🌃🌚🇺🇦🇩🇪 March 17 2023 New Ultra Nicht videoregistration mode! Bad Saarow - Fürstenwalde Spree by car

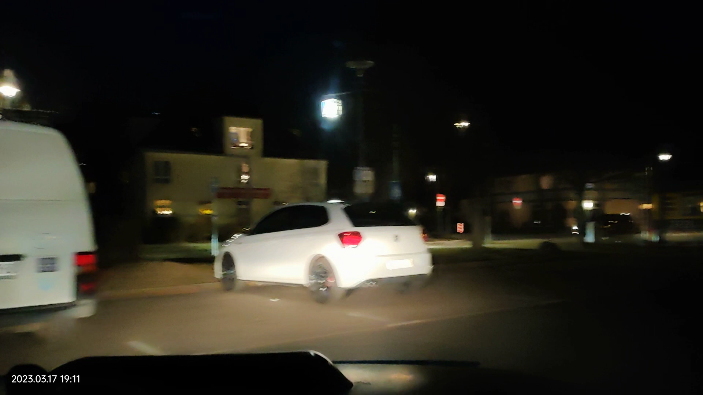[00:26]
ферсенвальда то есть ездил я тут по разным делам выезжаю с парковки
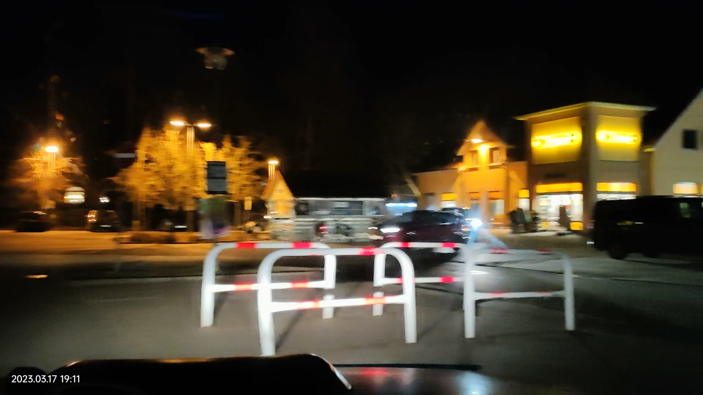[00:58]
вот так вот этот ряд для заезда этот ряд для
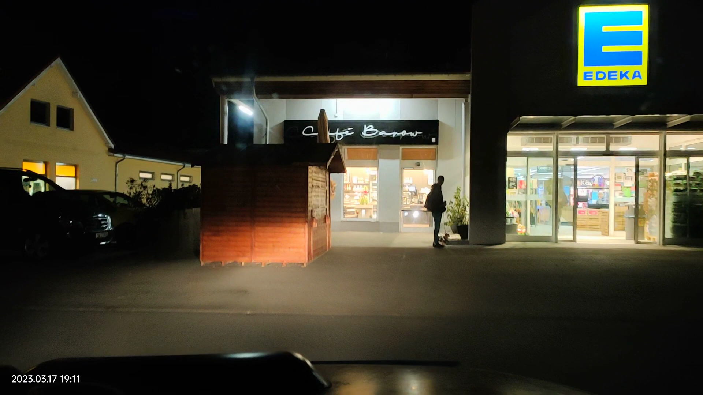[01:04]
выезд так тут задумано я в этом магазине редко бываю
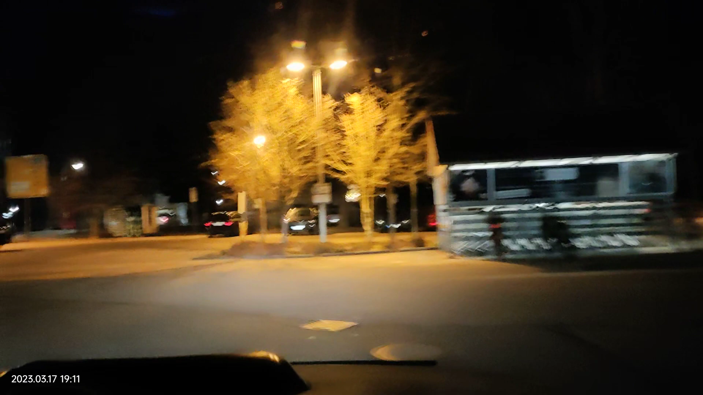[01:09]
поэтому всех нюансов могу не знать тут знак стоп остановились пропустили машину которая едет слева вперед готов в общем кто смотрел первую
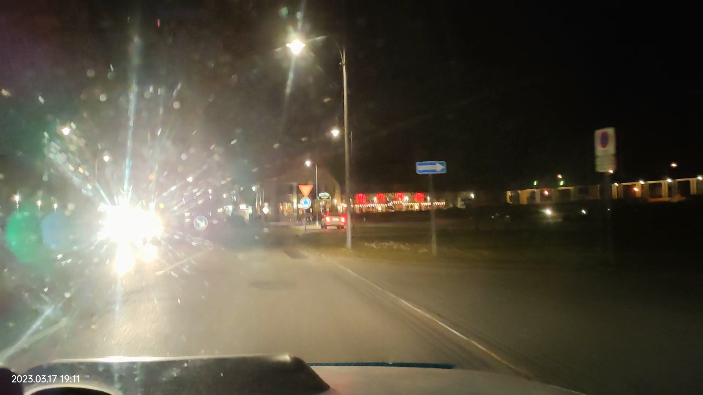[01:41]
часть там где я ехал из ферсенвальда в бацаров те знают что я ездил сюда в больничку за